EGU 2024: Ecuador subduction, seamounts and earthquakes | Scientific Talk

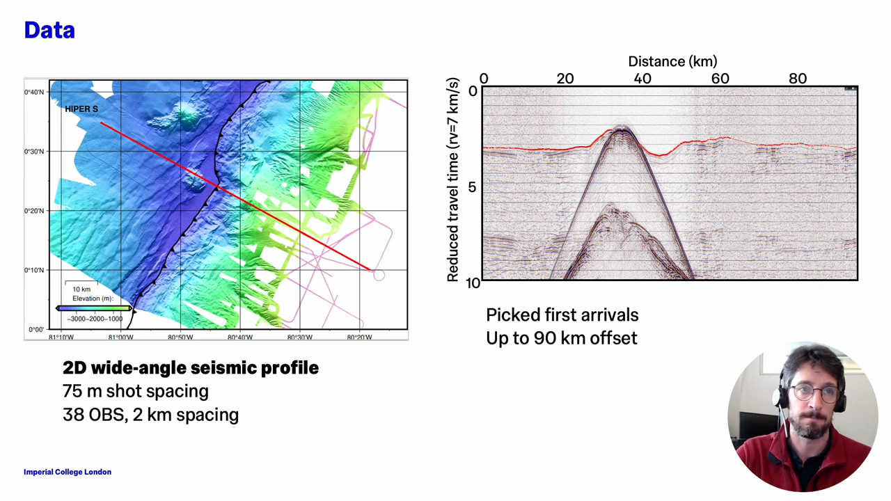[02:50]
This is one of the stations on the Atacames seamount and you can see it's very high-quality data and we were able to pick first arrival travel times at up to 90 km offsets. The inversion was pretty standard. It's a first arrival travel time inversion with regularized least squares using TOMO2D.